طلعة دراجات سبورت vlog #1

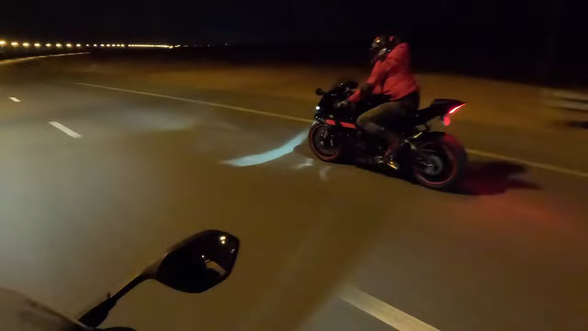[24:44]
هذه دراجة جديدة ياماها R1 2022 اظني، ما ادري 23 مش متأكد. احلى شيء في البيم يا اخي والله. الكل يعني الاغلب حتى اللي عندهم بيم ما يستعملون ثبت السرعة، ما ادري ليش. وانا منسدح يعني. كاني جالس في البيت. شو تبغى؟